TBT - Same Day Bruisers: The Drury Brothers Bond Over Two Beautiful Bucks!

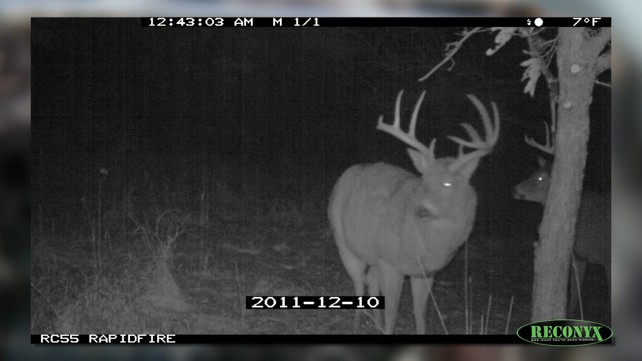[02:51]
He showed up last year in December and then stayed. This year, I've got pictures of him on the Reconyx now that I'm thinking about him. I look up, I can't believe my eyes. Here he comes.